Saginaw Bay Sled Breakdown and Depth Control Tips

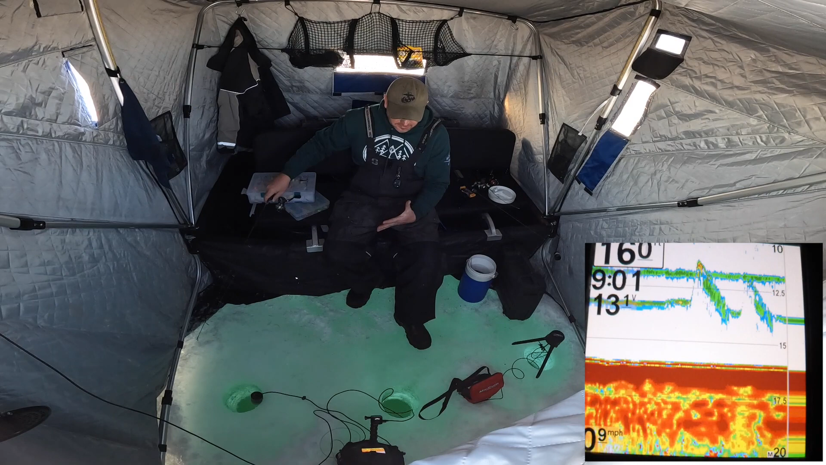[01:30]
And I jig. The bite still sucks. The spot sucks at 19 and this spot sucks at 16.
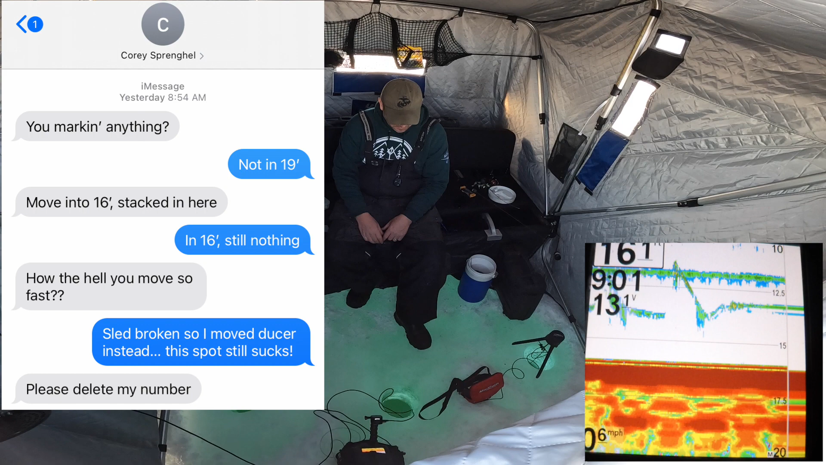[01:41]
No matter what depth I try right here, it all sucks.
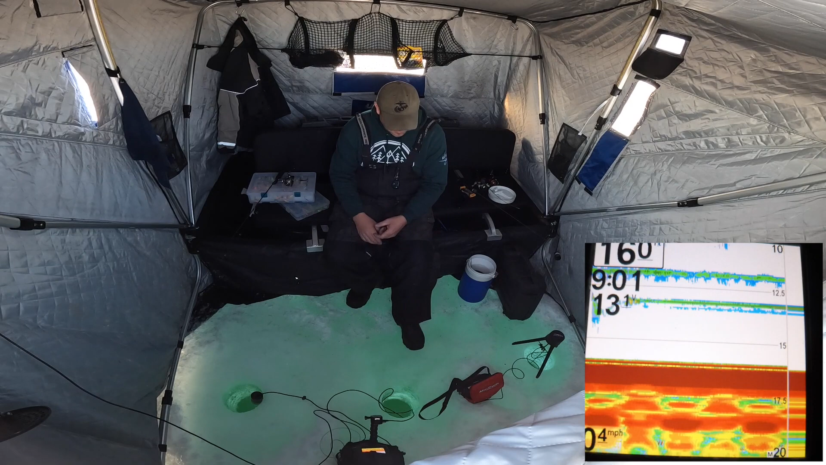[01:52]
On screen: speed 0.4 mph
Came back out to 19. Still sucks.